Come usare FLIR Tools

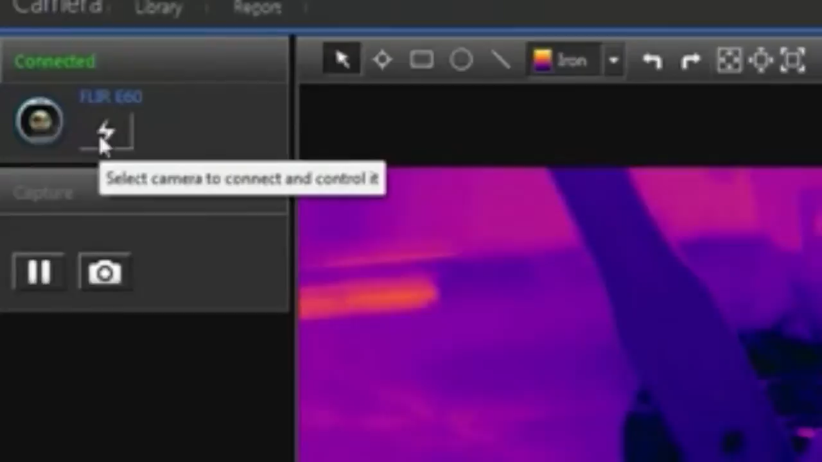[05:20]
FLIR Tools can be connected to any camera with USB video class connection. You can see live thermal video.
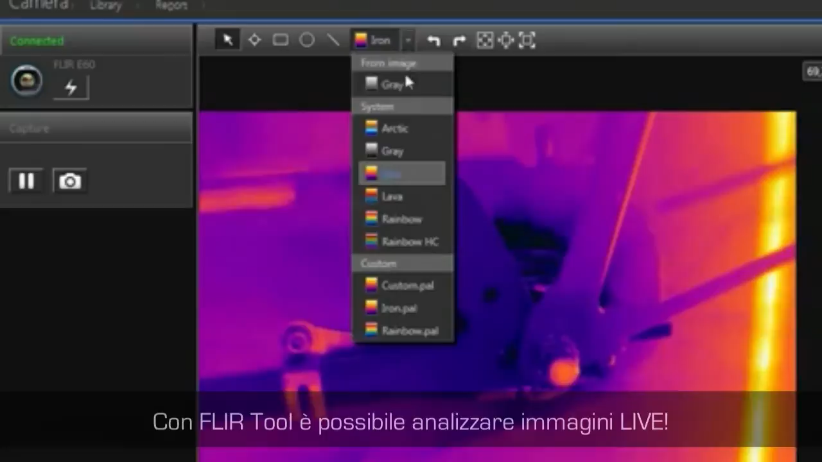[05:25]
With FLIR Tools, you can analyze live images.
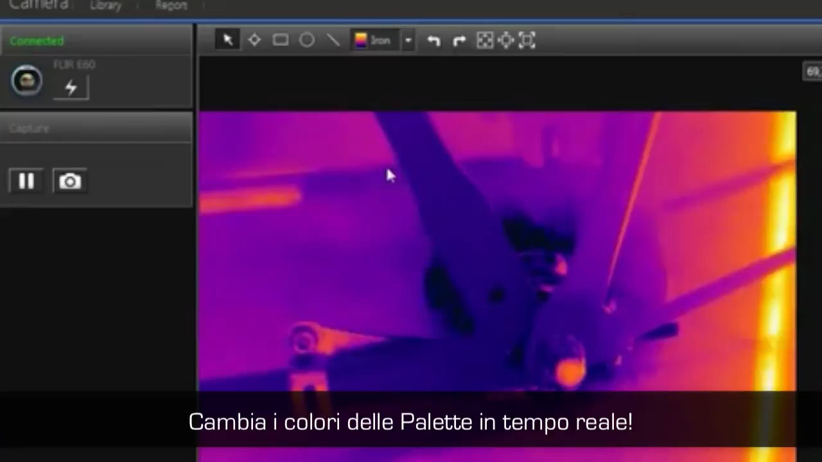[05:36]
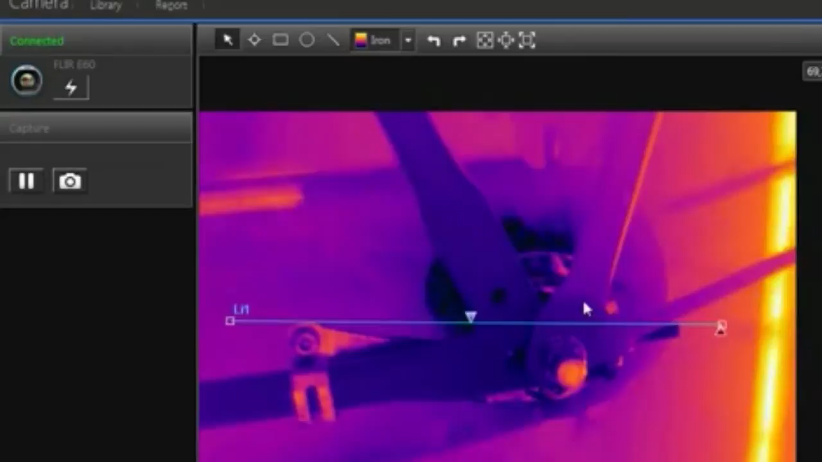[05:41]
You can also create a minimum,
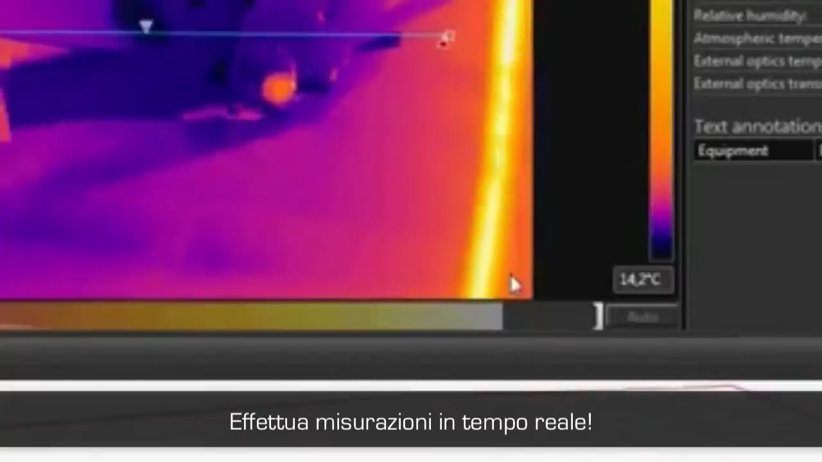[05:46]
average and or maximum temperature plot on the image or on a particular measurement to see the trend.
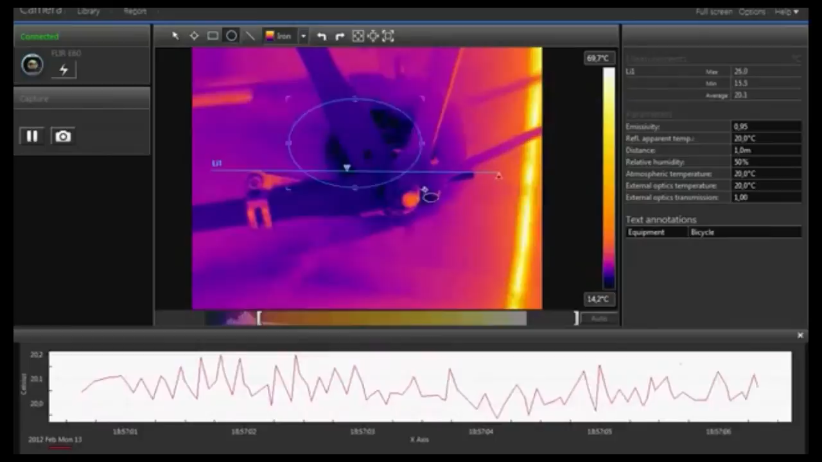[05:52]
On screen: scale top 69.7°C, scale bottom 14.2°C
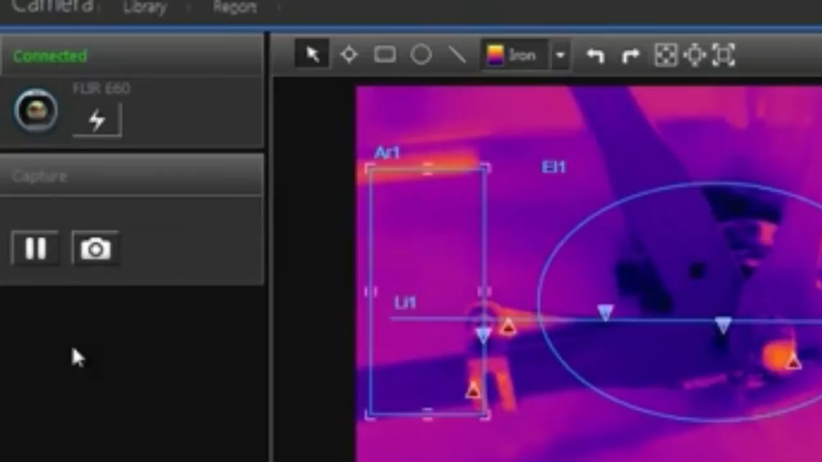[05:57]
FLIR saves the thermal images with all its temperature data included. Once saved, they can be integrated into a report.